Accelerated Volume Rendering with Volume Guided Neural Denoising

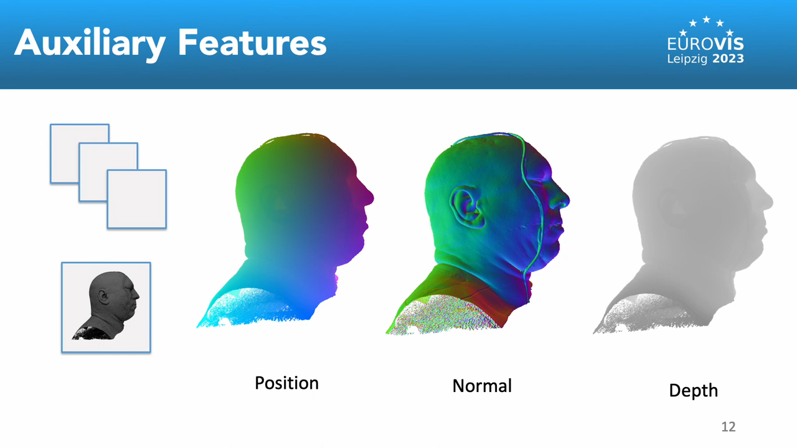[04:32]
normal and depth at the first interaction event as our first set of additional features. The normal is calculated based on the gradient values.